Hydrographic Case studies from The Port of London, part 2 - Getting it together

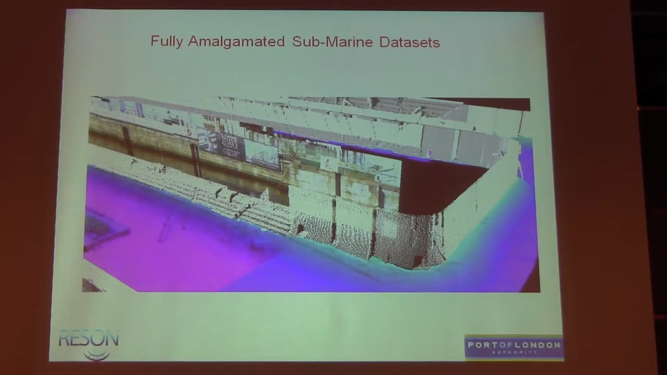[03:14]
Not integrated in acquisition yet, but is there again, sort of a dock wall with photography. Point cloud data of the tilted multi-beam and then the dock bed DTM, which I have there as well. We've integrated into sub-bottom,
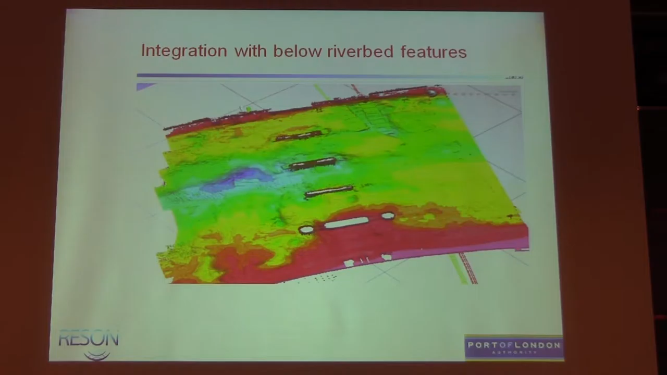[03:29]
so we can also take tunnel information in and put that into our scene file, et cetera. So since 2009, we've been tinkling around the edges of using vessel-based LiDAR.
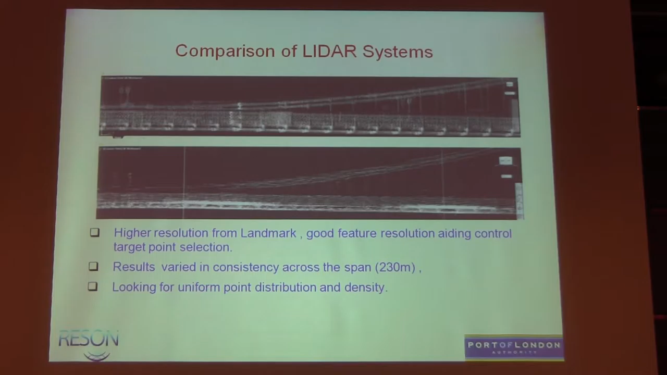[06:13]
We get very good definition of the bridge structure, the point cloud, a little bit less with the Topcon.
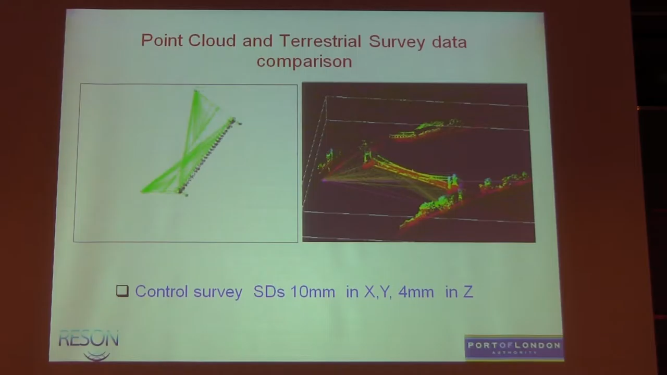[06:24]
And then there was a full analysis of a very sort of solid control survey with land survey in there and looking at differences with that and using that like GeoOffice.
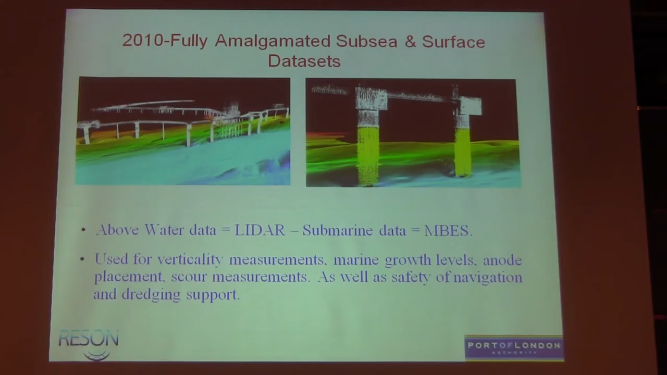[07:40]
We said to them they should use a land surveying company, it'd be cheaper and more efficient, but actually to get onto an oil jetty, to be able to do it remotely, was of benefit to them with the health and safety regimes, etc. So that's an image, a photographic image.
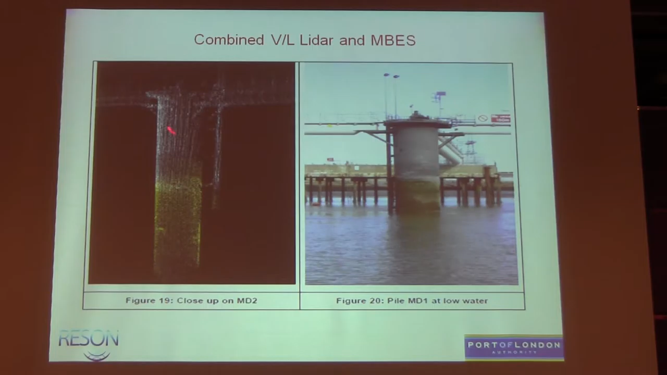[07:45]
There's the multi-beam here in the yellow, and there's the laser.
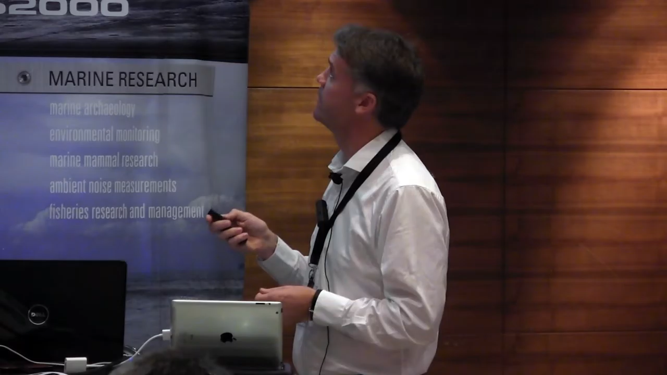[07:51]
So we're good. We've also done some work offshore. We sort of dipped our feet into the offshore area, not particularly out of choice, but with the customer who asked us to do that. And we've done some oil jetty sites, gas jetty sites with support from Aplanix at the time, and net survey again.
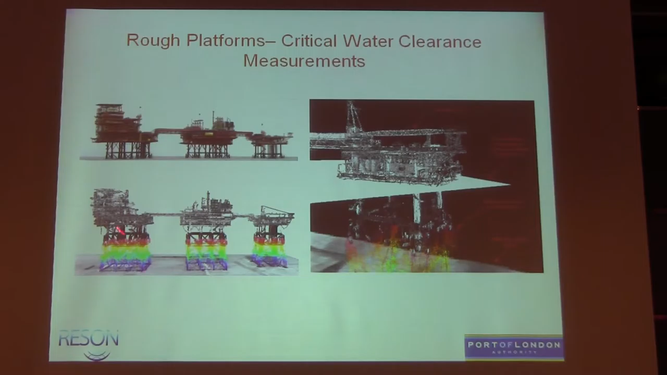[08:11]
Full laser imagery of the top sides and multi-beam of the seabed, the pipeline, etc., and the jacket itself.
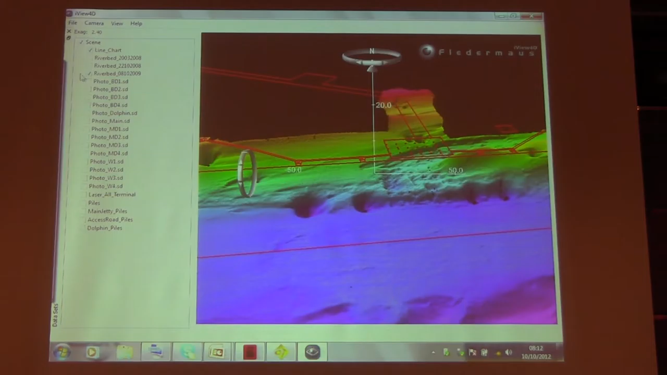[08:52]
And just really look at the way we build that information with all the systems and integrating them. We've got the full pile structures of the jetty. We can even pick up the sacrificial anodes down here, which is really important.
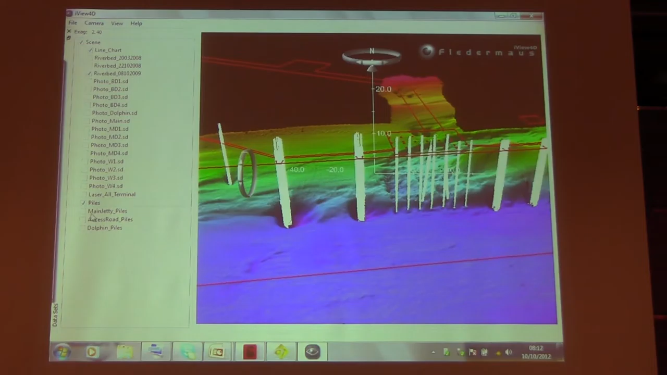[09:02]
The contractor was meant to put those further below the bed. We can take in the different parts of the structure, and we can also have some photography
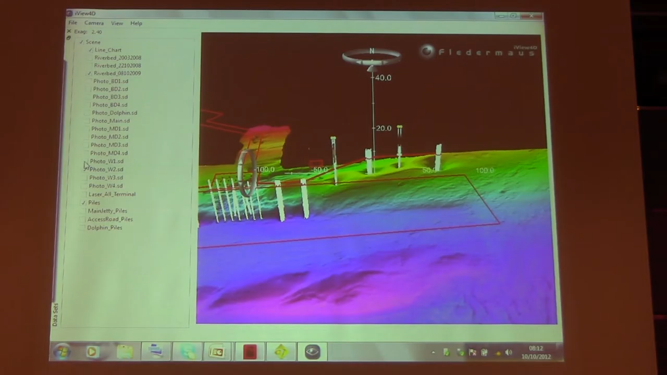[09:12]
in there that we can superimpose into the imagery and have that for the client, which is all very useful.